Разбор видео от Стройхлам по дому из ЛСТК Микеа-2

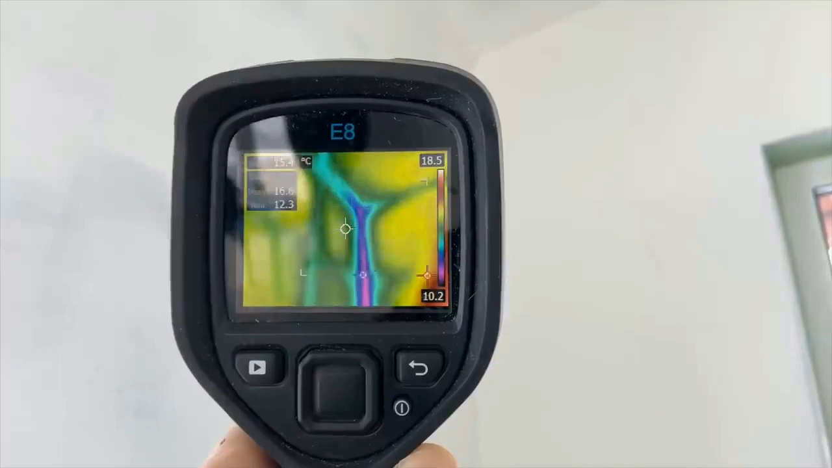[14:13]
Но сейчас мы еще раз поинтересуемся. Фотоархив у нас был. А также температура ограждающих конструкций сильно упала к окончанию исследования.